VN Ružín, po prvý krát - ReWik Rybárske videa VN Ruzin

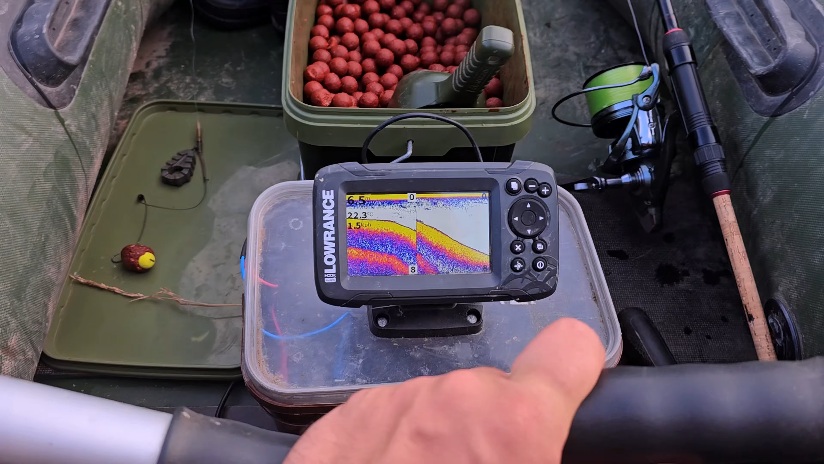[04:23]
Kto ste na Ružine neboli, tak takto nejako to je. Proste klesá ti to extrémne a potom zrazu iba rovina. Mne to klesne až do nejakých 9 metrov.
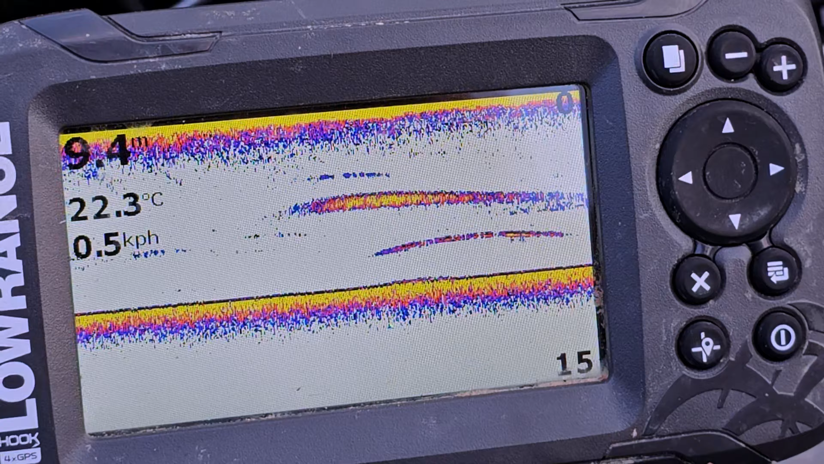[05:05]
On screen: water 22.3°C
Big, big mama. OK. Na dobrom mieste si. No trošku ešte treba aj skúdnu.